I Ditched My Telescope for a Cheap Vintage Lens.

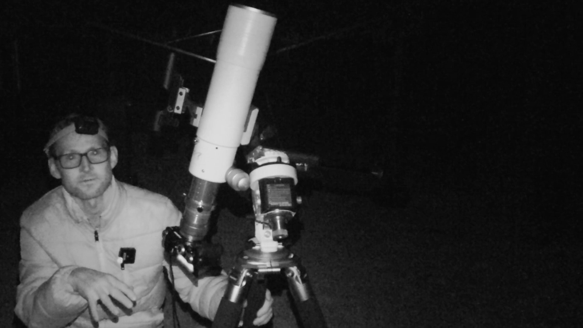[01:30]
Well I've taken two subs so far and there's good news and there's bad news. The good news is I can see so much nebulae on a single 90 second sub exposure it's really exciting to see. Bad news is both the subs I've taken so far I've had really trailing stars so there's either something
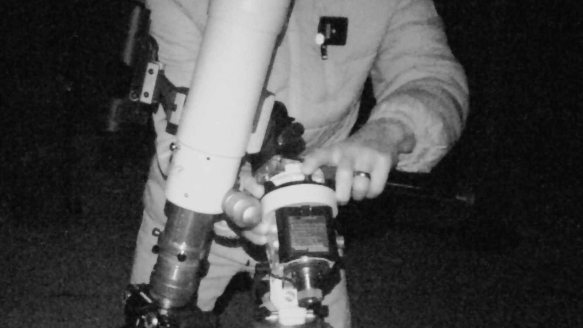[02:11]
dial here so we'll just double check and just see how well it's balancing might try and just drop that down a bit more if I can you know what I'm hoping that it's going to do the trick that feels like it's balanced a bit better we're trying 60 seconds now well I
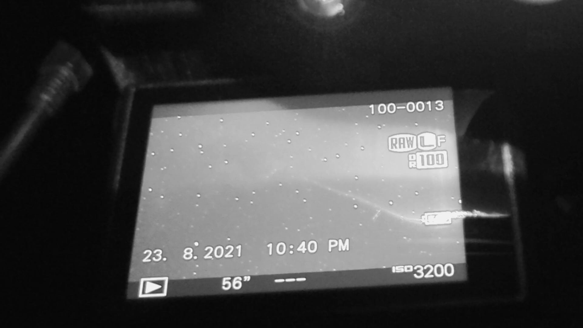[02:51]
we have it zoomed out zoom in
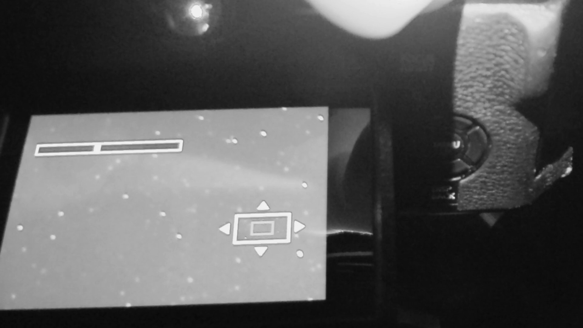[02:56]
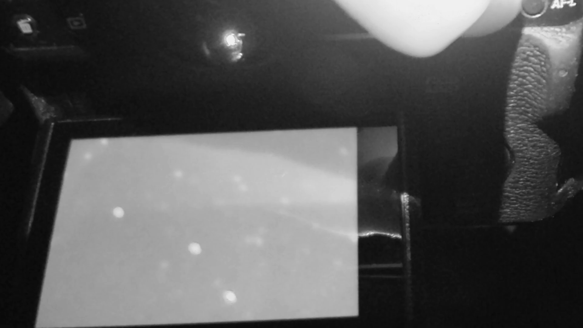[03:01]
a bit more than eggy aren't they should we just try lucky imaging it let's do 30 second exposures and just see what we can get because at least we won't be smearing the photons across the sensor
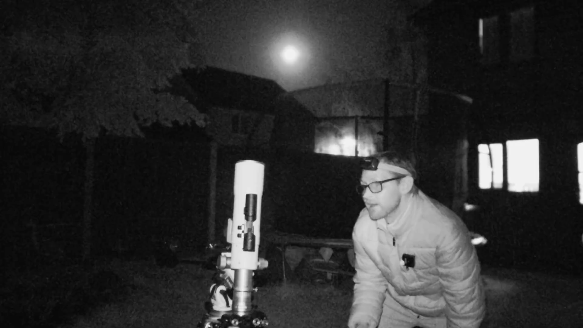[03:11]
I may have to look into a shorter optic for this star tracker something maybe around 200 millimeters might suit it much better considering I'm not guiding with it I'll have to wait and see how well the optalon elenance filter the tri-band filter sort of coats with that full moon in the background if it coats with that then I will worship it but we'll see in